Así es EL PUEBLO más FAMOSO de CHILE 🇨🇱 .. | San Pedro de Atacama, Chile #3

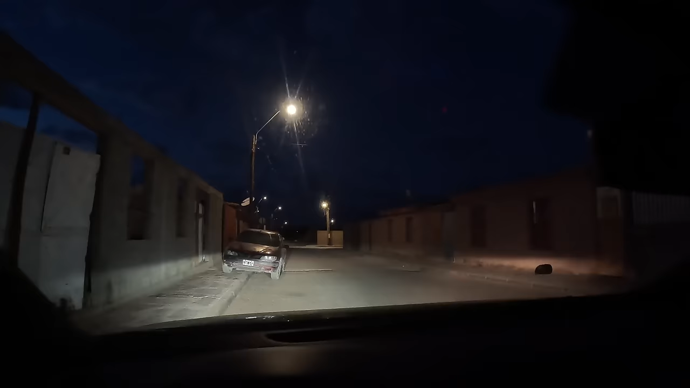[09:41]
A los géiseres Del Tati Un poquito el panorama Amigos Es de noche Pero va a amanecer pronto